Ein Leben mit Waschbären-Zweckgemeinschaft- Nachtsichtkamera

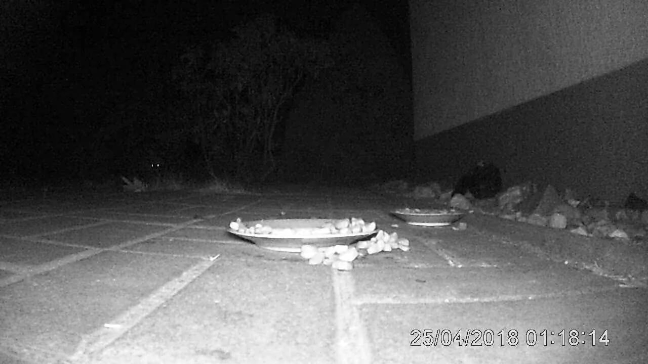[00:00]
Hallo, ich war bei meinen Eltern wieder mal im Urlaub und da stellen wir ja immer die Wildkamera auf, um zu wissen, was passiert in der Nacht, was läuft hier alles in der Nacht so rum. Und da haben wir auch wieder den Waschbären vor die Kamera bekommen. Also hier leben nicht bloß die Waschbären im Tierpark,
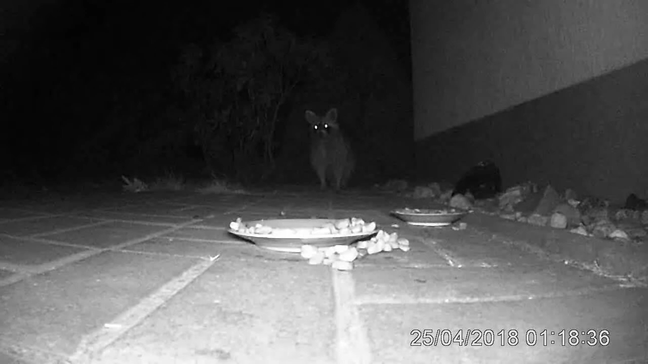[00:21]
sondern auch im Freien ums Haus rum. Tagsüber merkt man überhaupt nichts von den Tieren. Man muss nachts auch nichts merken, wenn man gerade die Kamera eben aufgestellt hätte. Sie machen keinen Schaden, denn sie kriegen hier ja lecker Essen. Und das ist hier keine Anfütterung für den Waschbären, sondern das sind die Teller für die Katze. Das ist Katzenfutter. Meine Eltern haben eine Katze vererbt bekommen,
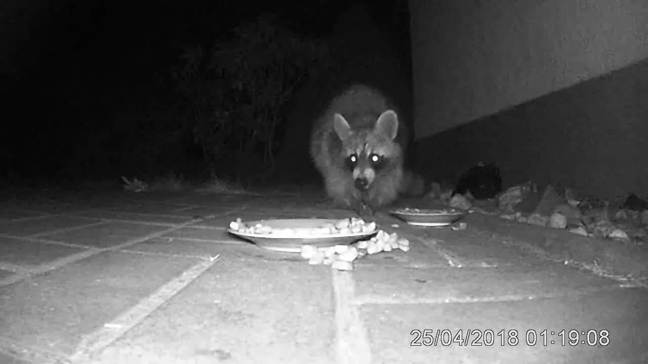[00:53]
die nur draußen lebt, also nur ein Freigänger. Die kann man nicht einsperren und diese Katze bekommt eben draußen ihr Futter. Und die ist schon so verwöhnt, dass die das auch nicht groß frisst. Sie frängt ja auch Mäuse. Und jede Nacht kommt der Waschbär, frisst erstmal den Teller hier ab, leckt den blitzblank. Am nächsten Morgen ist nichts mehr von dem Futter zu sehen.
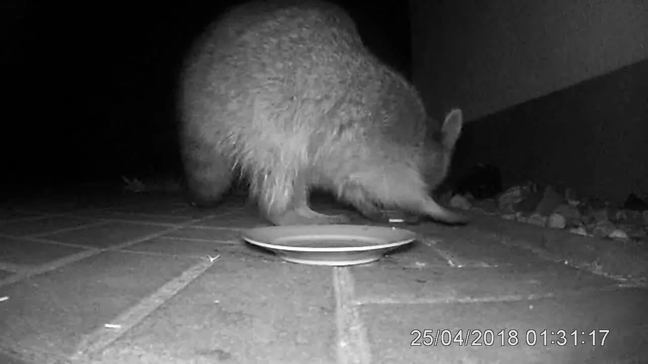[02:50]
Ist niedlich, wie der mit den Händen da hantiert. Warum man natürlich immer so die Lefze hochzieht, das weiß ich nicht. Da kenne ich mich zu wenig aus. Mit den Geflogenheiten von den Waschbären. Sieht manchmal ein bisschen komisch aus.